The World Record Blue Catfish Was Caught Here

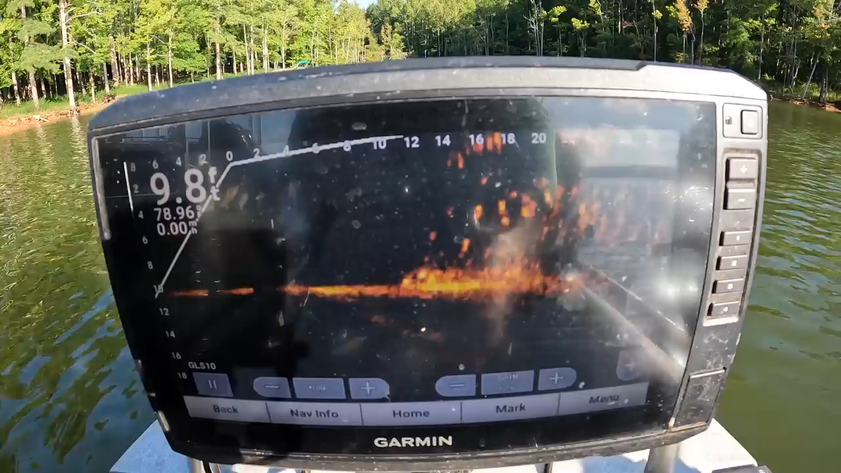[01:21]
Up under this dock here, there is all kinds of something.
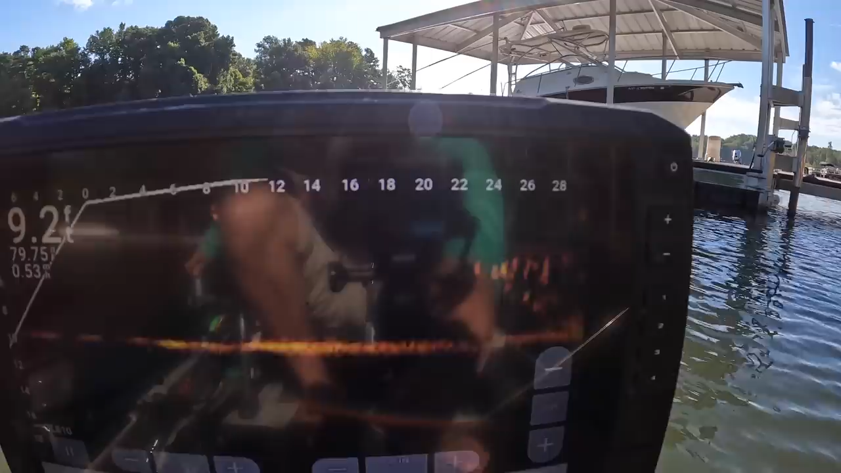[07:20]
that's the corner edge there, but man, they're stacked up. And I guess it's a combination of stuff. Obviously bluegill, crappie, bass, they all right here.
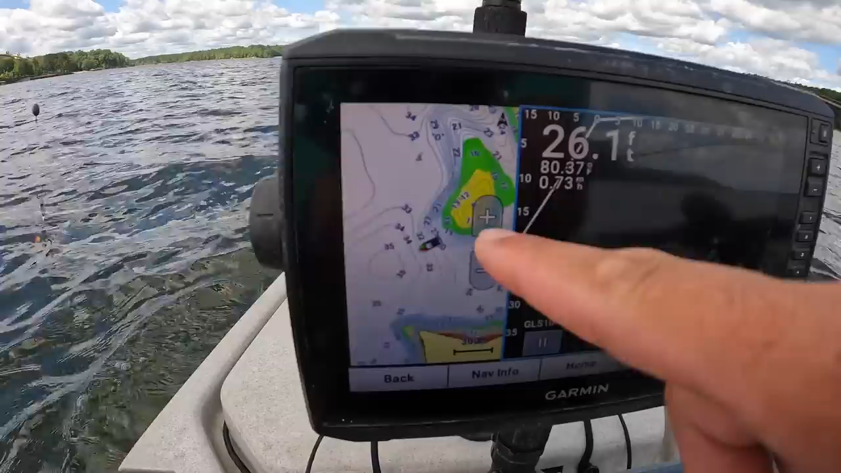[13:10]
On screen: water 80.37°F
Now, I've come off the other side of it here, 26 feet deep now. So, that fish was up there on top of it. And, I was thinking about just trolling kind of across the channel into this next creek or pocket or whatever it is over here.
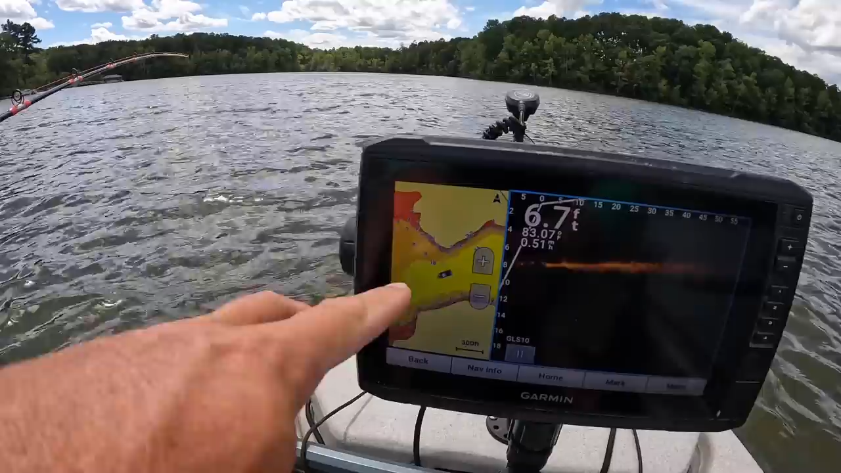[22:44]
On screen: depth 6.7 ft
But in reality, it's only like 6 feet here where I'm at. So I think I've come back in here about as far as I'm going to go.